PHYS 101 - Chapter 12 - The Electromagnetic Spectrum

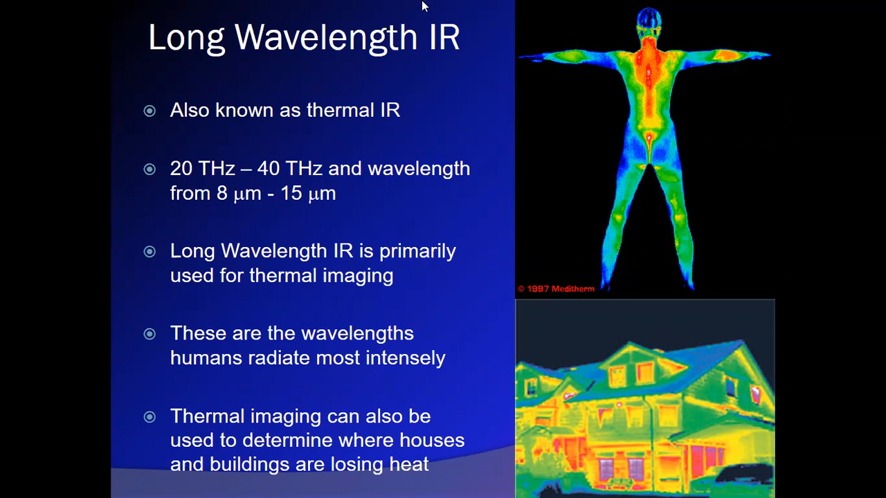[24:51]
The different colors that are used represent different intensities of infrared, indicating higher or lower temperatures. Blue being cooler, red being warmer. So mid-infrared, as we said, hotter objects glow at even shorter wavelengths.